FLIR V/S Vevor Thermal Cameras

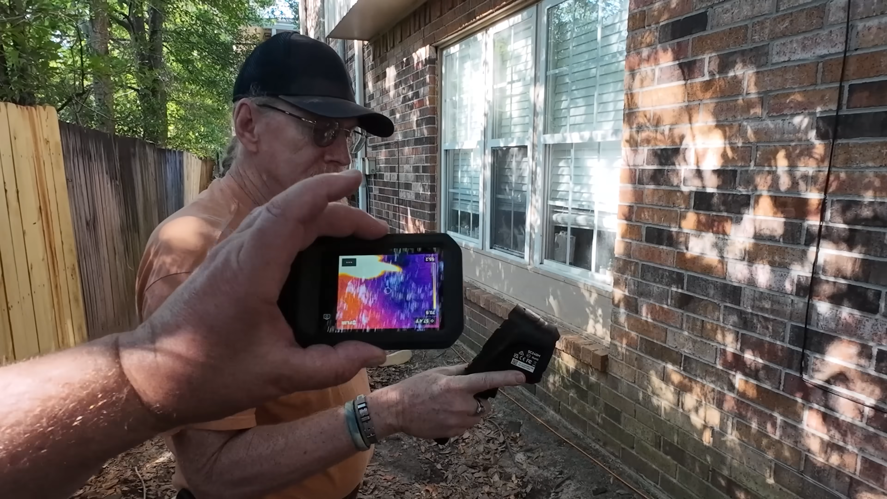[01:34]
issue the flir is already up there we go ready
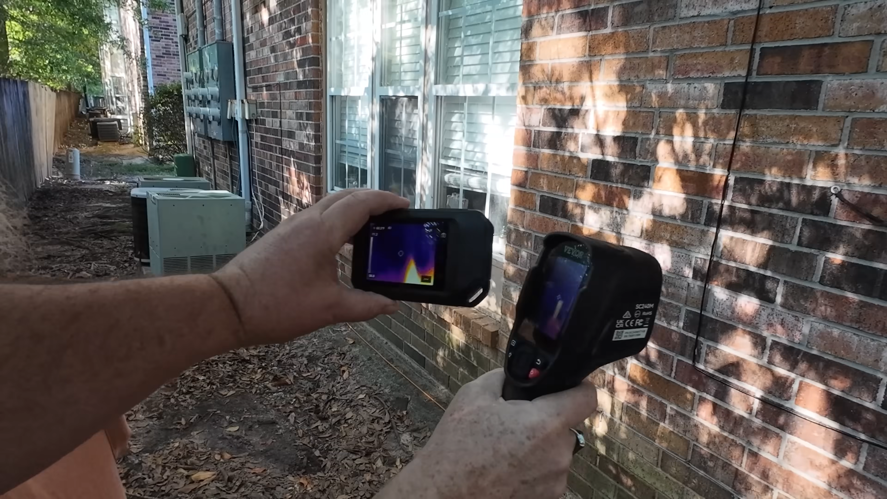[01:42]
both of these are pretty good cameras the uh vivor has a wider angle of view
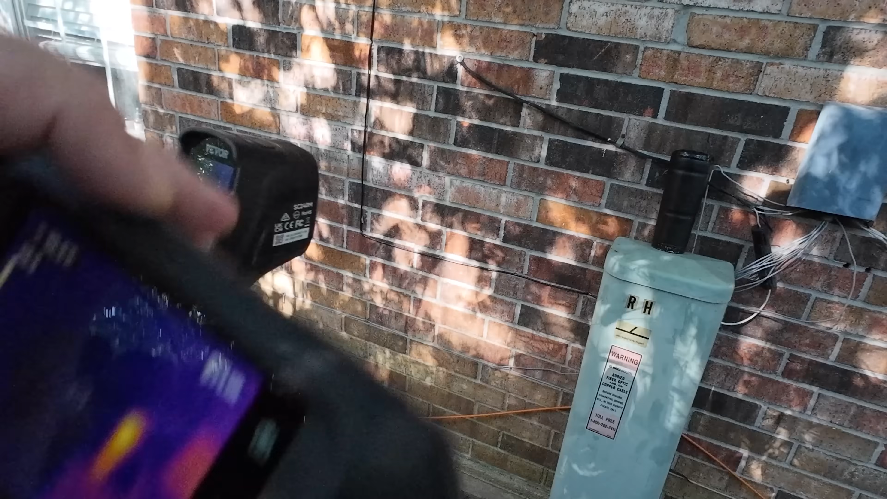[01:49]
than the than the flir but the flir is a little more accurate the vivor is a little more sensitive the flir is a little more accurate right
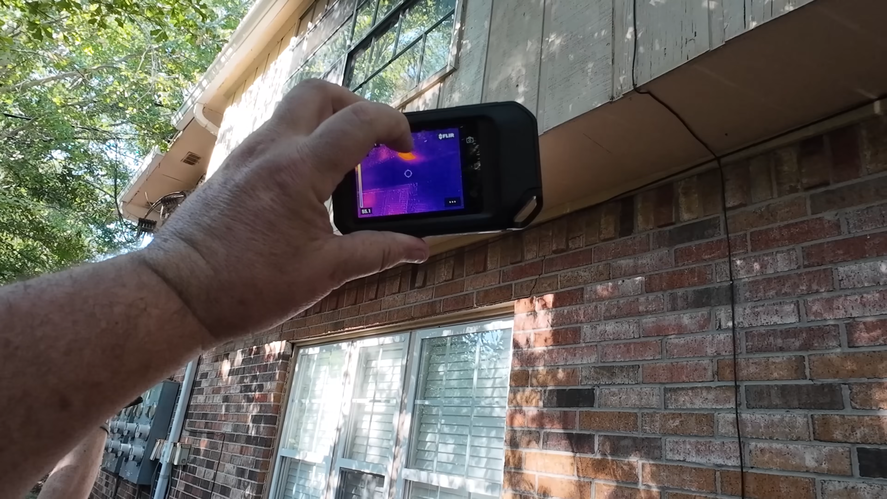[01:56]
here where this hot spot is is where we're taking the bees out of so we're going to go in from this soffit here
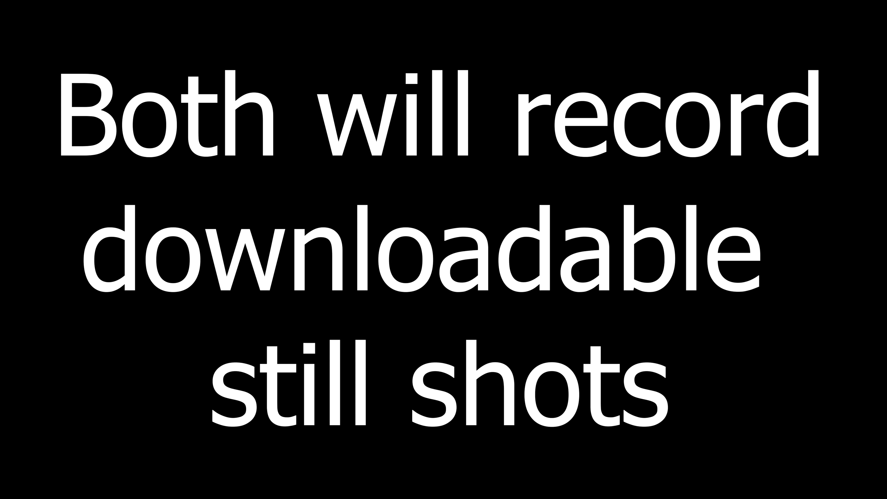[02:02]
on these flirs there's a there's a little bit of a learning curve to them you have to understand the heat rises so this heat signature we're seeing
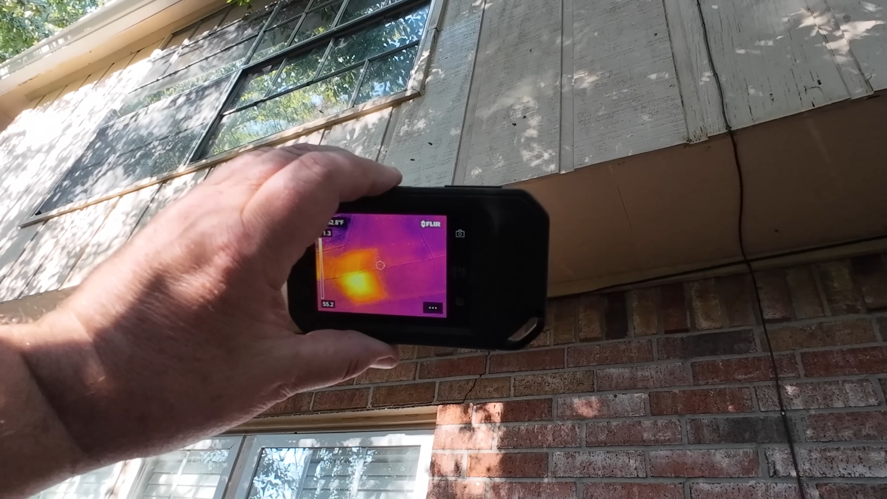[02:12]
from the bottom here the only reason that it is so good is because this cavity is full it's going to be a big hive and it's going to have comb all the way yeah
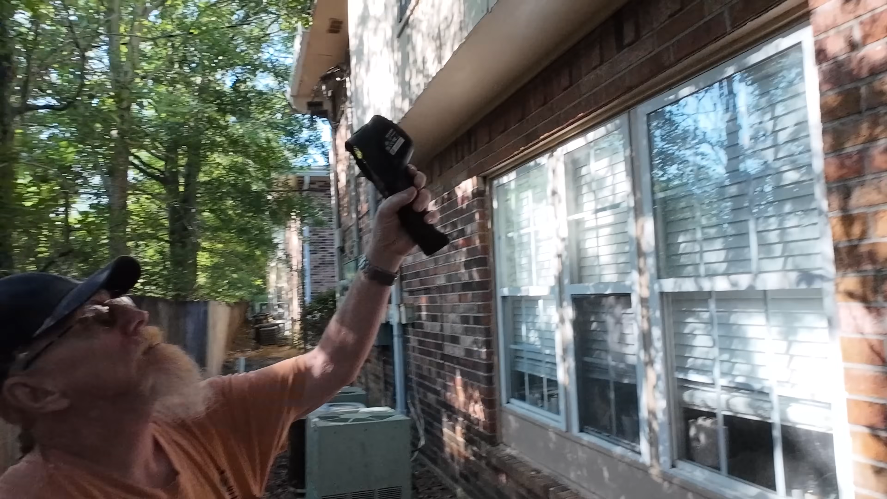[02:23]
yeah look at the resolution in that image
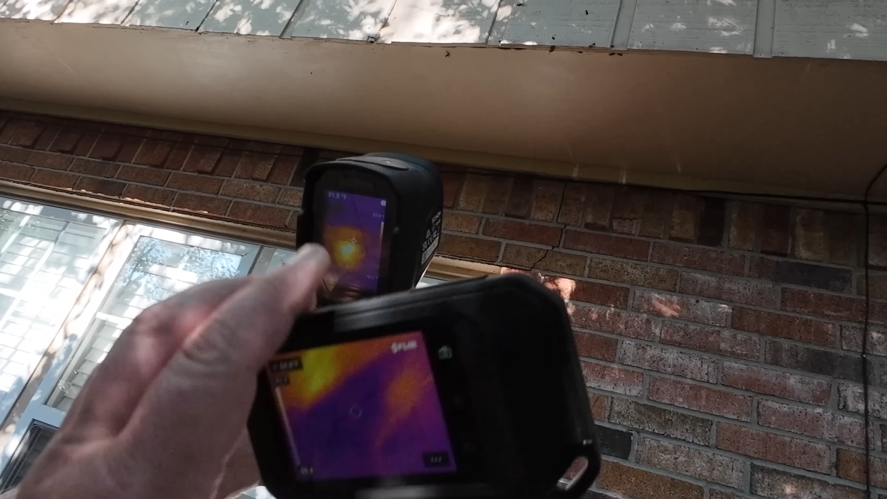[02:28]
and the resolution in this image they'll both do the job
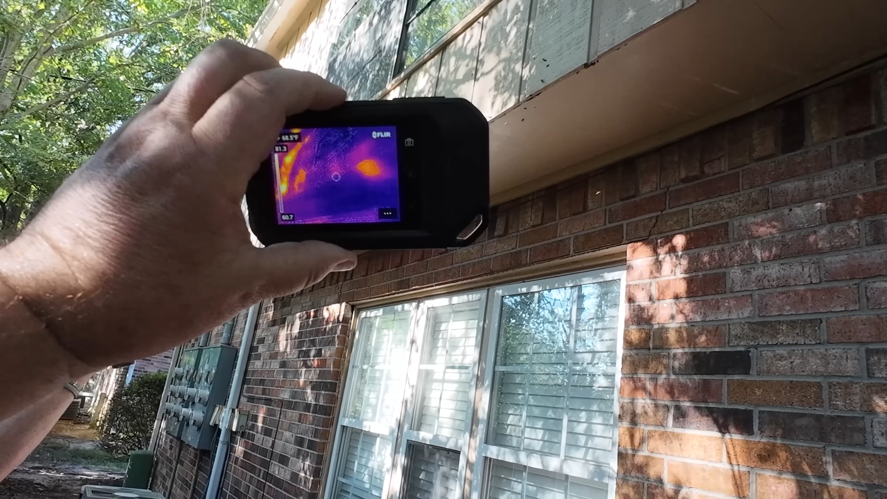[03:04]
the sun is hitting it's so close it's going to show a heat signature so it's right there by it and it
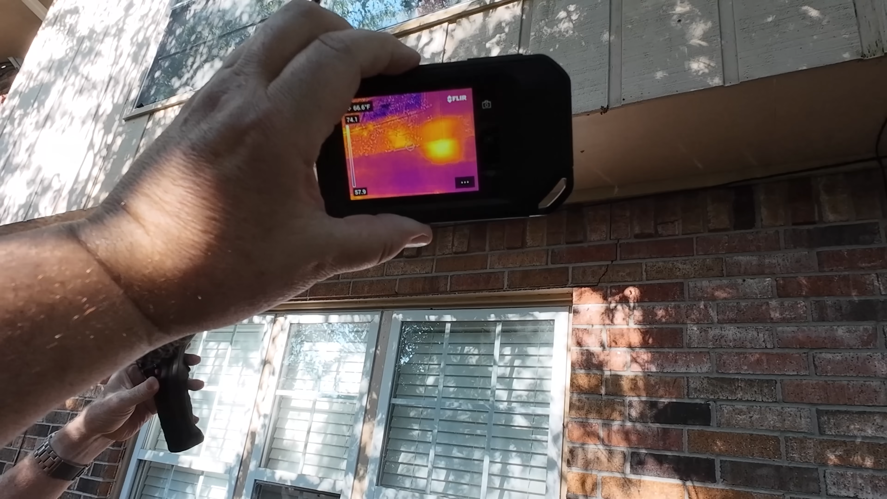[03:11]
will give you a false reading because it's you can see the sun's hitting very little sun but heat
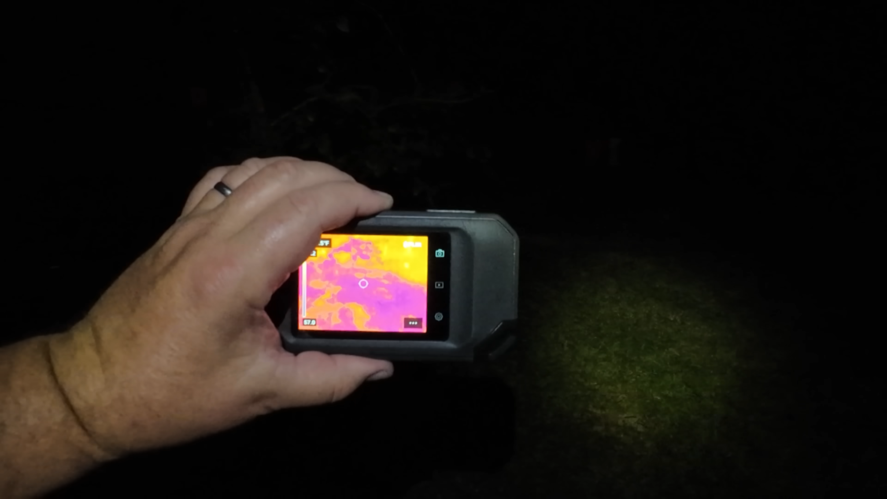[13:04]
I'll figure we'll walk out here and see what this C5 does in the dark, some of these trees still holding heat,
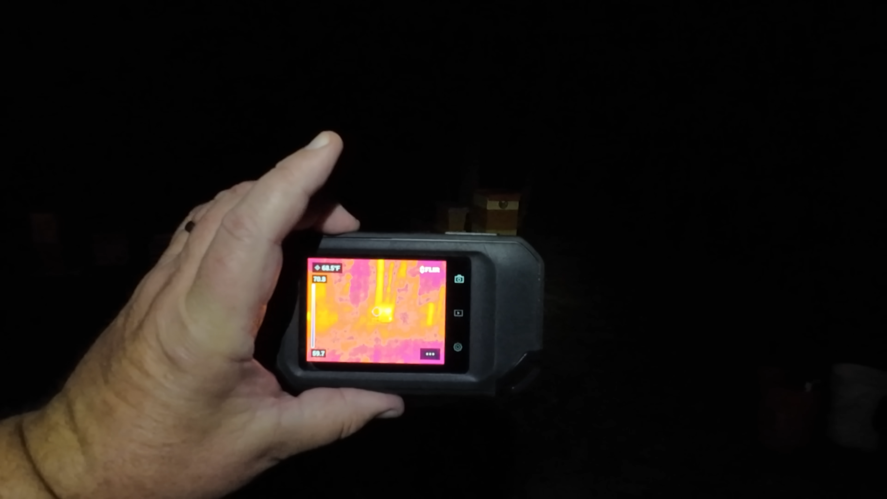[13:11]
there's a hive, there's a,
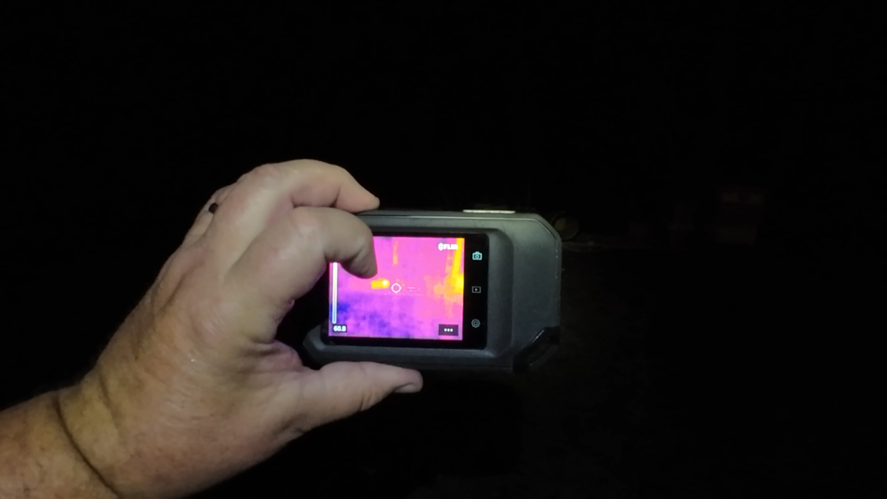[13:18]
this hot spot here is that cutout bucket that has bees in it that I'm about to rehome,
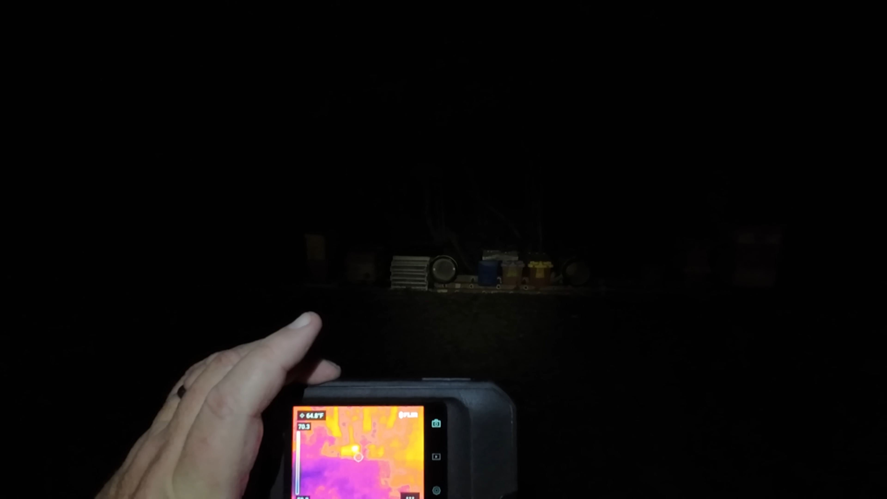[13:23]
so that's from about 40 feet,
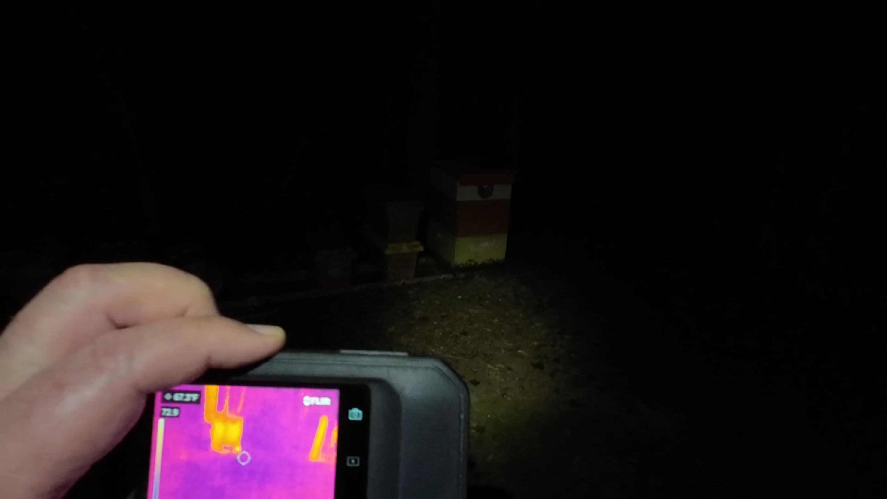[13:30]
and
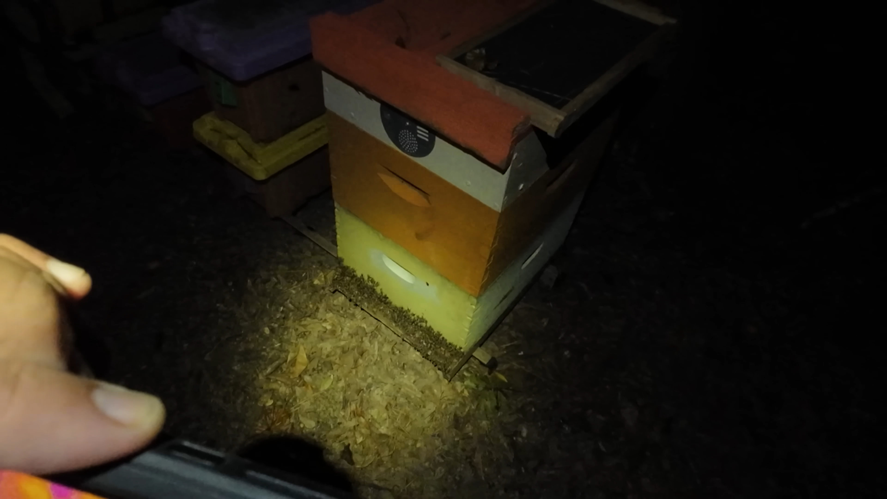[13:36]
I found the cat,
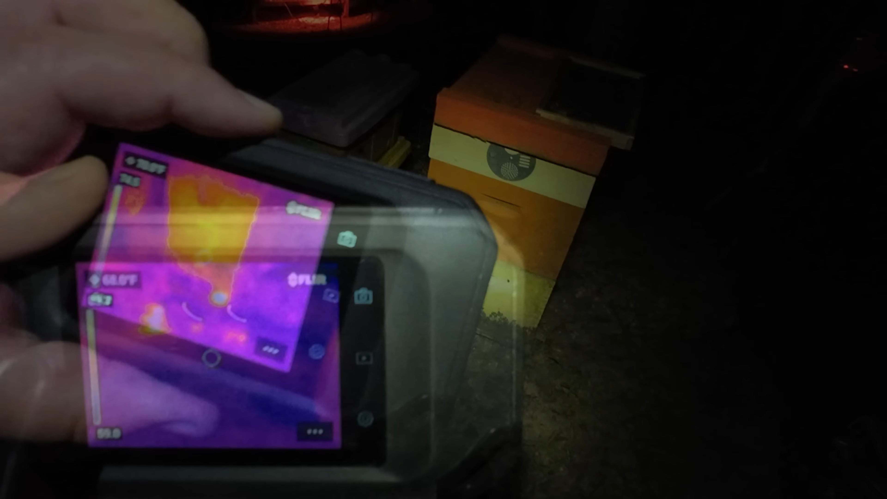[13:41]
this is at about 15 feet,